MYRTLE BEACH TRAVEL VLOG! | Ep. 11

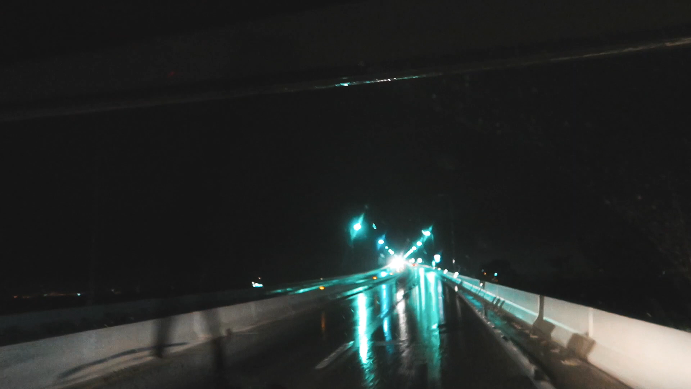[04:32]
But anyway, so this is the bridge that Francis Scott Key wrote the Star Spangled Banner. This bridge was named after him because this is where he wrote the